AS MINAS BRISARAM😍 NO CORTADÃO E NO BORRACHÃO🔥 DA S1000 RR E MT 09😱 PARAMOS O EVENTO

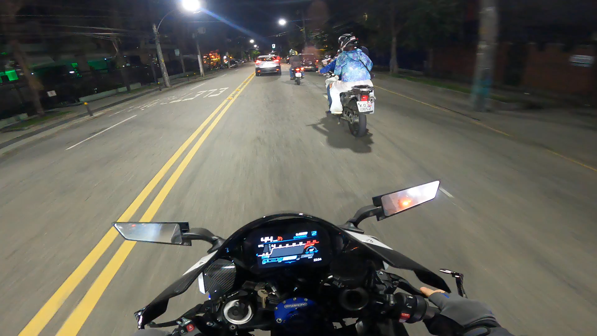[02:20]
Tá na moto do Cláudio. Olha ele aí, o brabo Cláudio.
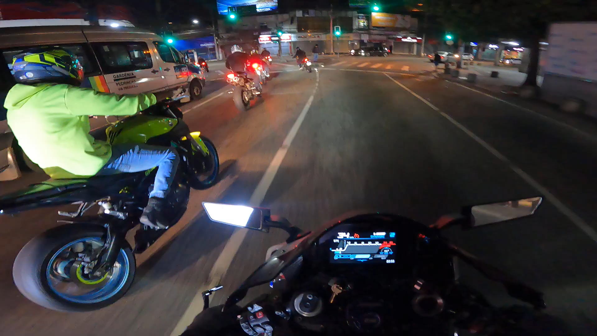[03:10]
Buracaiada. Mais um buraco, meu Deus.
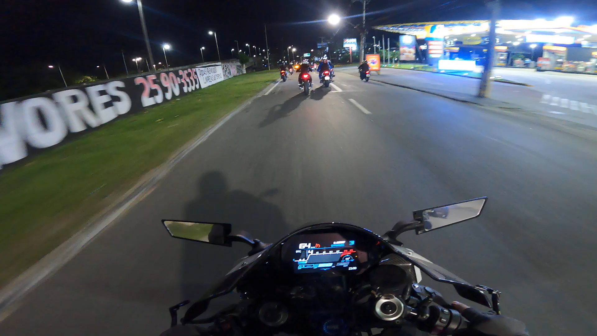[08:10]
Tá chegando uma galerona hoje, hein? Vai parar o encontro de carro. As motocas invadindo o encontro de carro. O pessoal já tá com naquele pique. Nossa, mais um buraco.